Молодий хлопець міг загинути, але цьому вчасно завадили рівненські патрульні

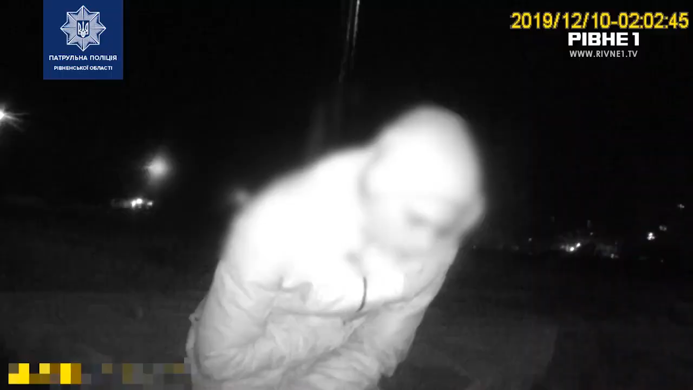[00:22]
Раптово вони побачили чоловіка, який, тримаючись за серце, переходив дорогу.
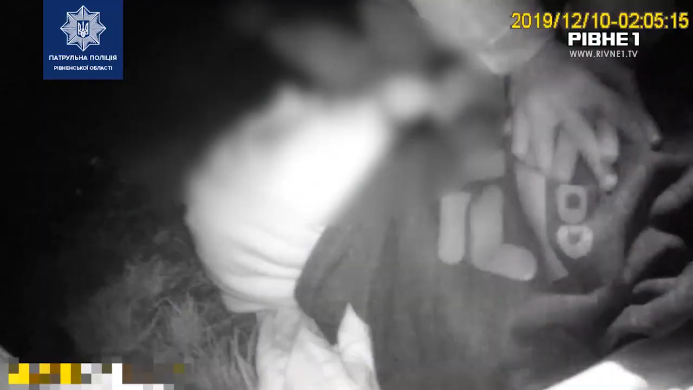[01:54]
Чотири хвилини ті надавали йому домедичну допомогу, допоки не приїхала швидка.